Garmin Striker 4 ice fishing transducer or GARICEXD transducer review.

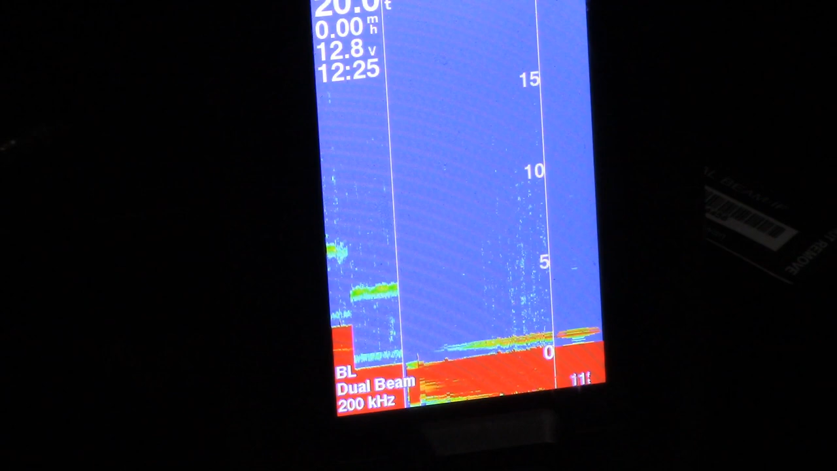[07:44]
See, there's a fish right by my lure there.
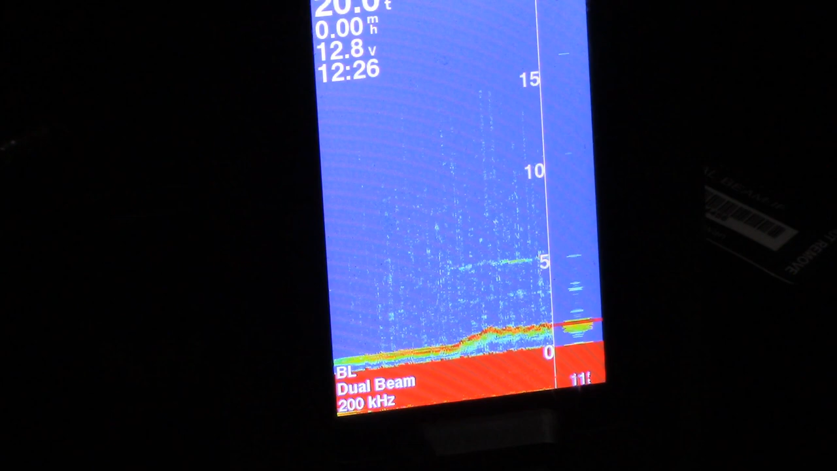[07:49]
Just can't get him to bite.
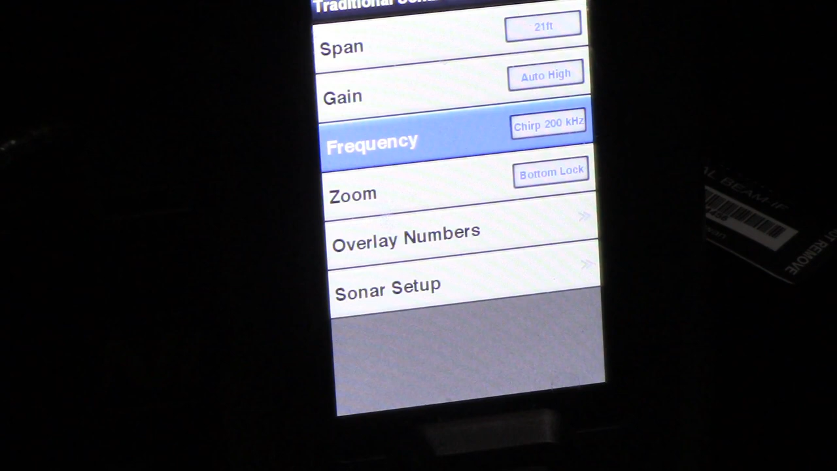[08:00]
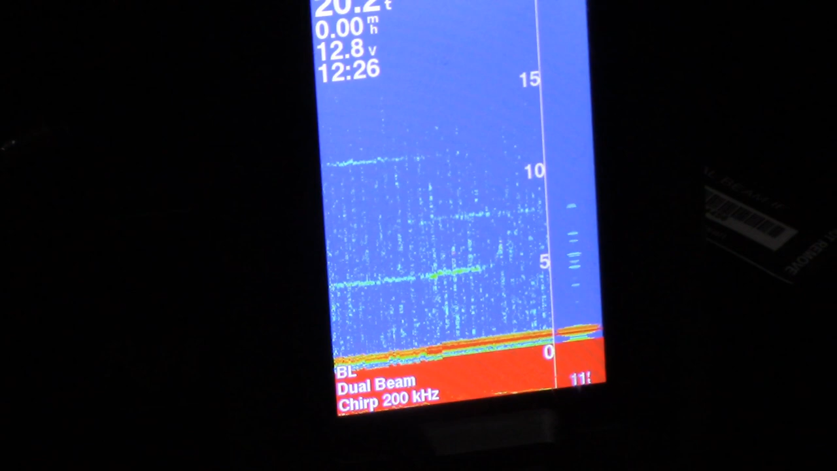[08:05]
So really, you don't want to be using the 200 unless you're in deeper water.
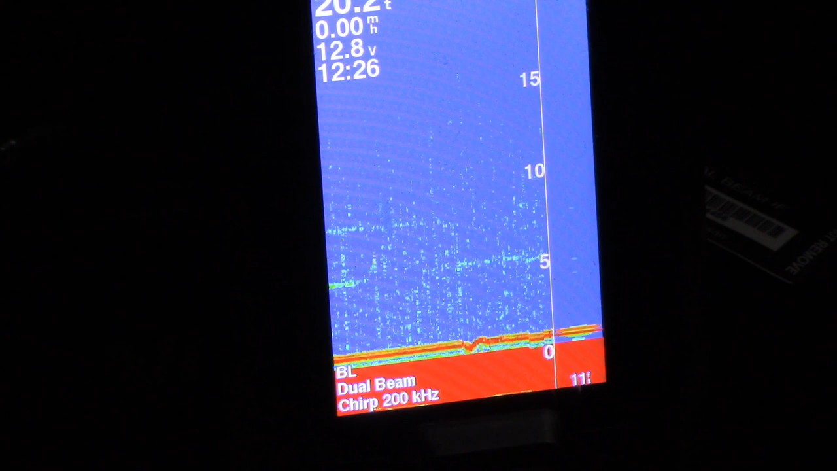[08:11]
I'm only in 20 feet, so you want to be using it at 30 or 40 feet or deeper, I believe. So I'm going to go back to the, uh, 77
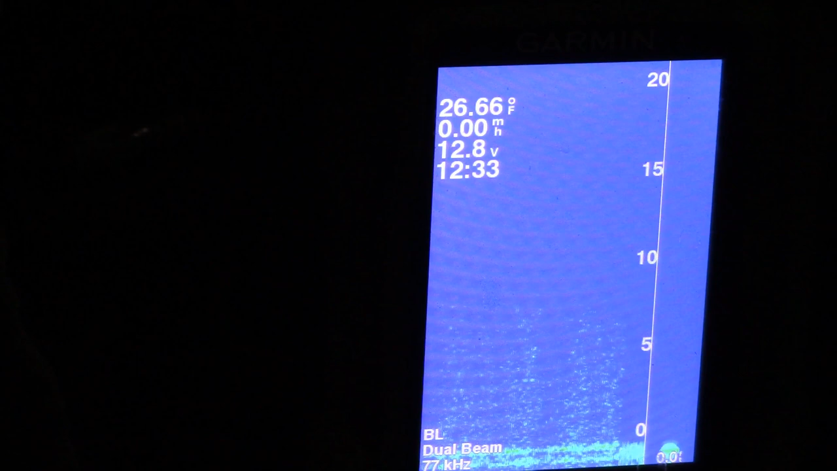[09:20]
On screen: water 26.66°F
okay so as you can see I just swapped I just swapped the transducers again so now I'm putting back on the boat
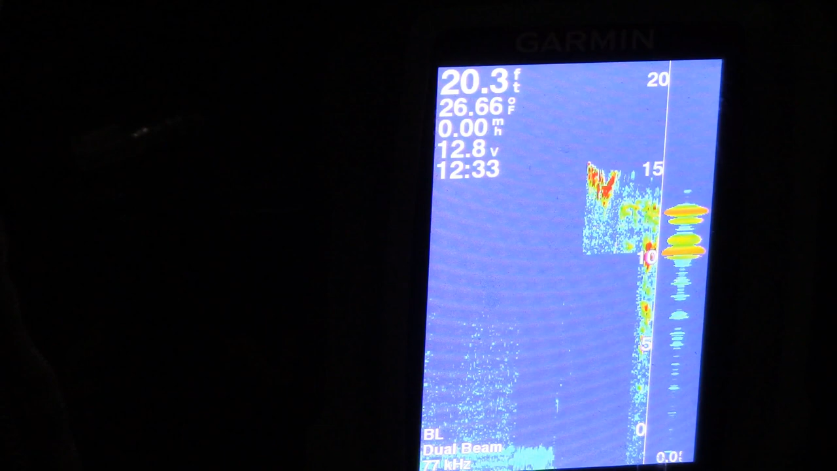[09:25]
On screen: depth 20.3 ft, water 26.66°F
transducer there's
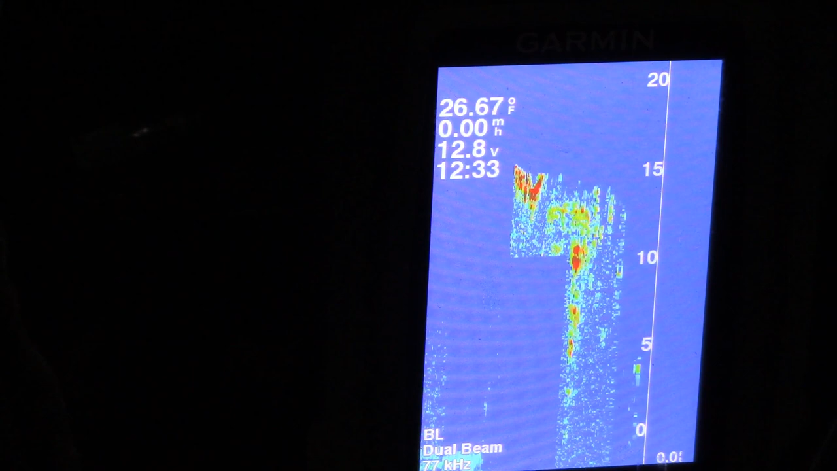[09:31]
On screen: water 26.67°F
my lure on
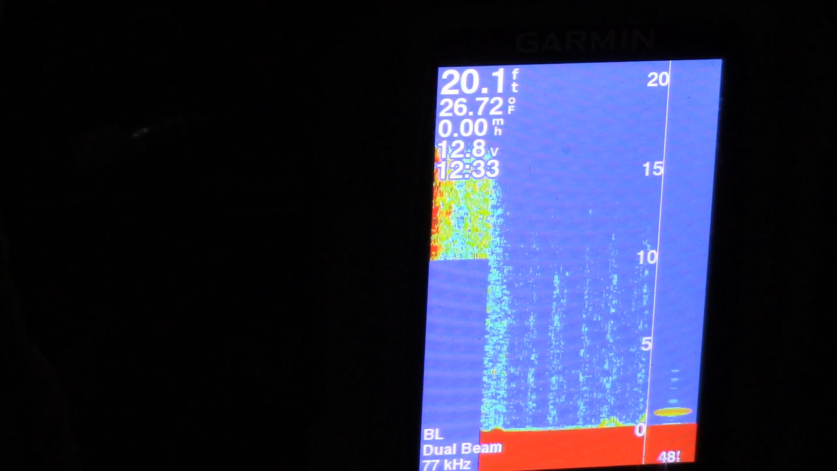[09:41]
On screen: depth 20.1 ft, water 26.72°F
the bottom that's my jig there's the crank so you can see there is no difference
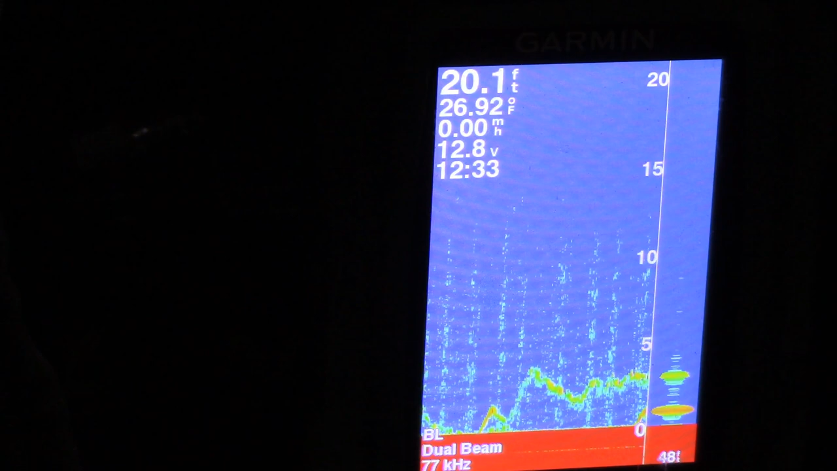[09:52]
On screen: depth 20.1 ft, water 26.92°F
in reed other than I think really convenience for those who feel they gotta mess around too much to get that boat transducer in the water and get it just right on the right angle
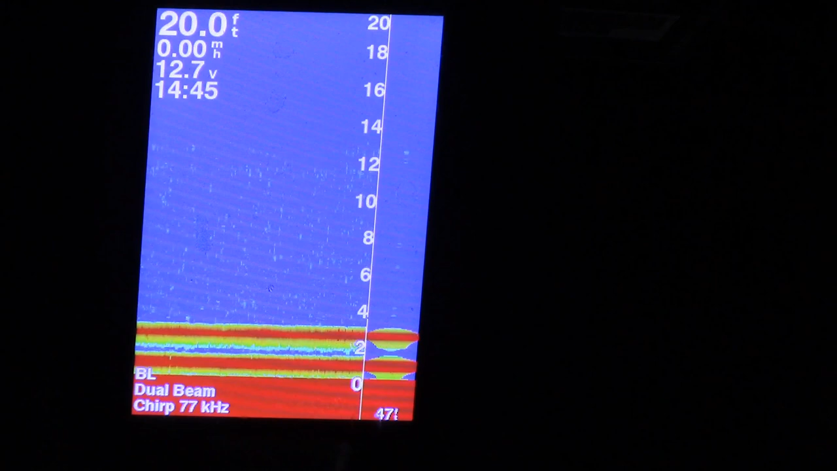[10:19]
On screen: depth 20.0 ft
okay guys so what I'll do is uh I'm gonna reel my crankbait
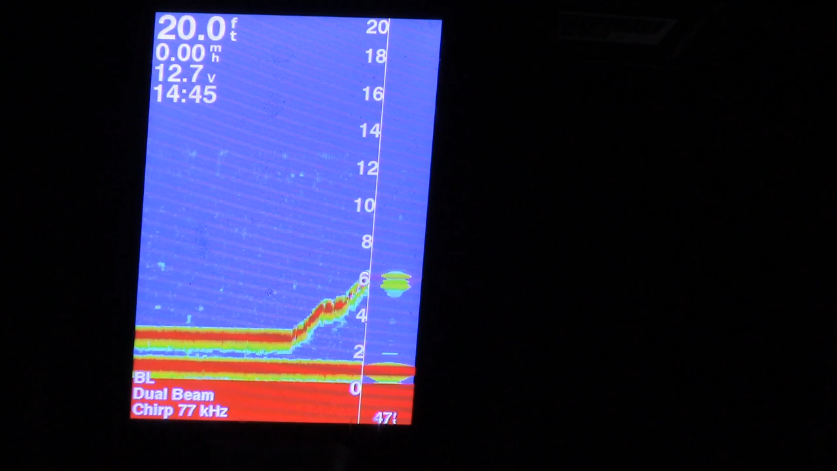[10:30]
On screen: depth 20.0 ft
in you see I'm reeling it up to about almost up around 10 or 12 feet okay so you see it's sitting there around 10 feet that bottom line is my jig I'll put some movement on it so you can see it okay so I'm going to do is I'll switch over to flasher mode now just so you guys can see the difference